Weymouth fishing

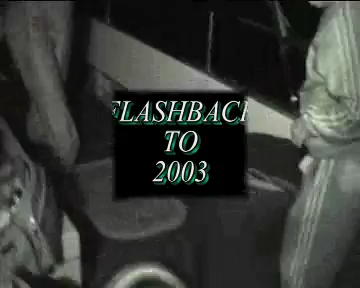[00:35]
here's the moment ladies and gentlemen that everyone would savour young daniel
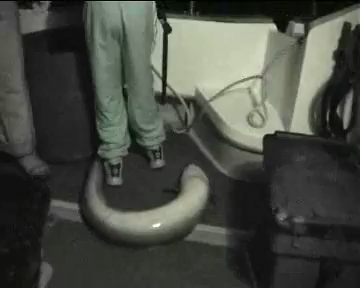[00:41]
here on his first night trip first sea fishing trip with us here he is the proud captor of this little baby nice conger for the lad to start his fishing career with there you